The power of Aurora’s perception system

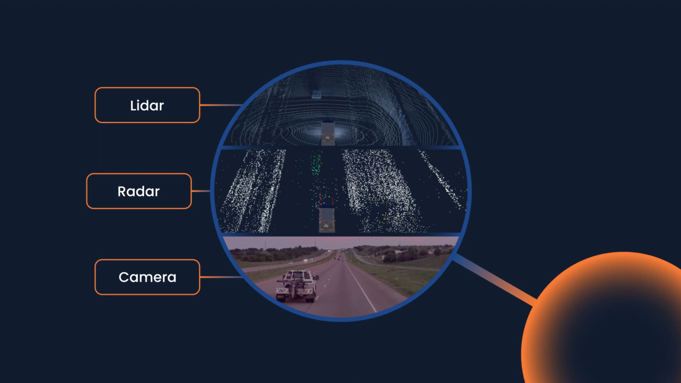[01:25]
creating a deep understanding of the world around the Aurora driver.
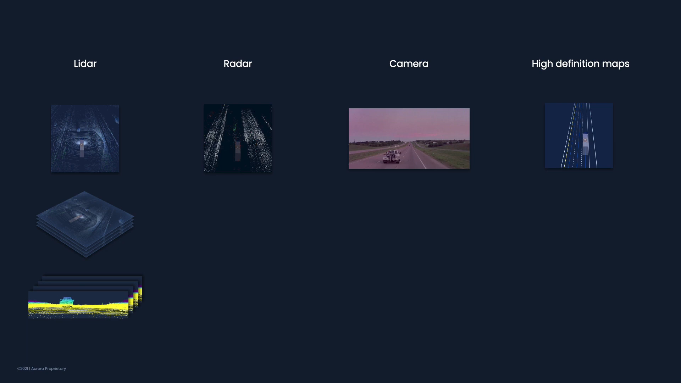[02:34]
and the range view makes most of the azimuth resolution and long-range capabilities of the sensor. Note the LiDAR points from the actor ahead of the truck. Radar is projected into a Euclidean view while extracting Doppler velocity information. Note the green on the vehicle ahead of us. These radar points provide us velocity information. We also combine image data from all the cameras on our vehicle. In this case, we are showing just one image for simplicity. We also leverage our existing map data to enrich our perception system's output. Here, map data is rasterized into a similar Euclidean view that matches the other Euclidean view grids.
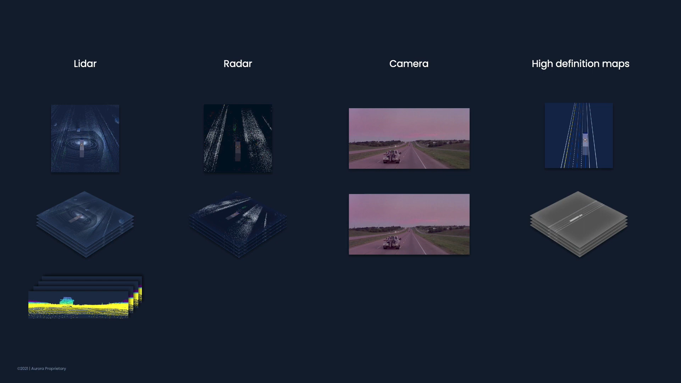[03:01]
The result, from just the raw data inputs, is that we have complementary sensor data in three views. Euclidean view, range view, and the camera image. Each view contains valuable and unique information that will ultimately contribute to a holistic representation of the Aurora driver's surroundings.
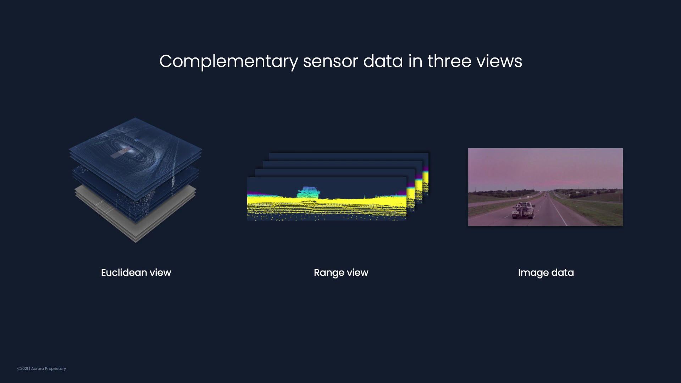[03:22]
To extract that valuable information from each view, these data inputs are put through what we call a neural convolution engine. Our neural convolution engine harnesses the power of deep learning to process the incoming sensor data.
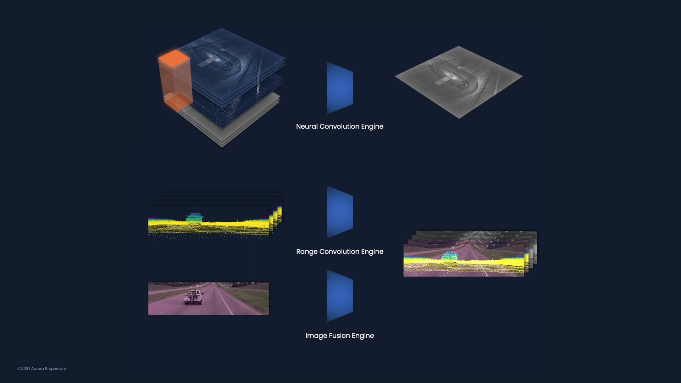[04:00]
Image data inputs are fused with the range view features using a proprietary image fusion engine to produce a range view enriched by both image and LiDAR inputs.
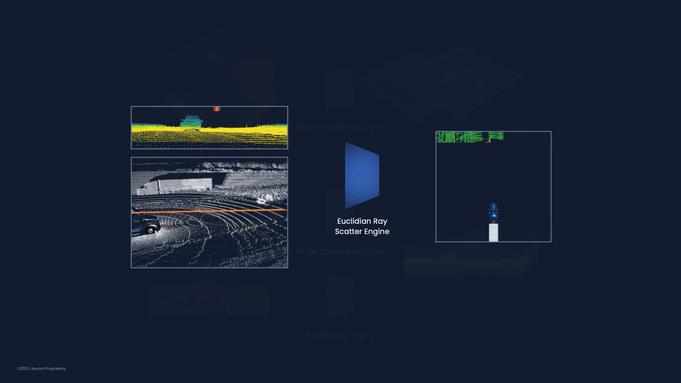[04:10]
Ultimately, we want to produce detections in a Euclidean view to provide rich and detailed 3D information.
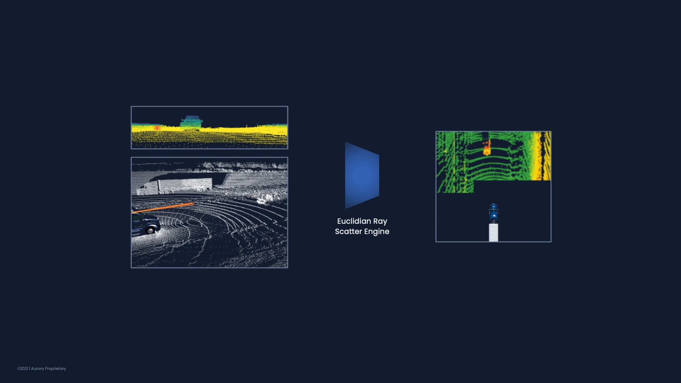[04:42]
Features corresponding to the pixel in the range view are traced back to their location in 3D and then placed in the appropriate cell in the Euclidean view. This process is repeated for each pixel in the range view in an instant, generating a corresponding Euclidean tensor view from range data. Ultimately, we have migrated the information captured in range view into the Euclidean view tensors that can now be fused with other Euclidean feature maps originating from the other sensor modalities.
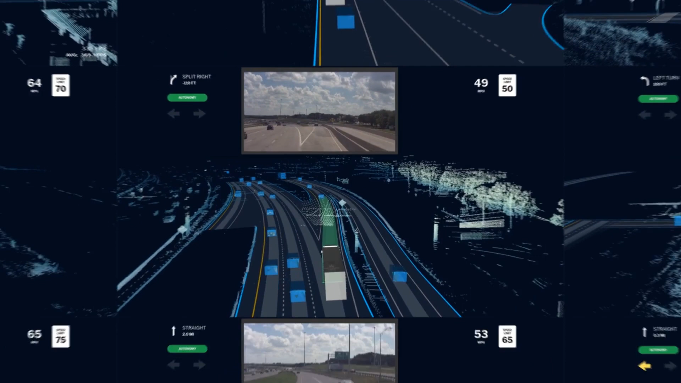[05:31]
along with an object persistence engine, we are able to seamlessly track detected actors on the road and reason about them.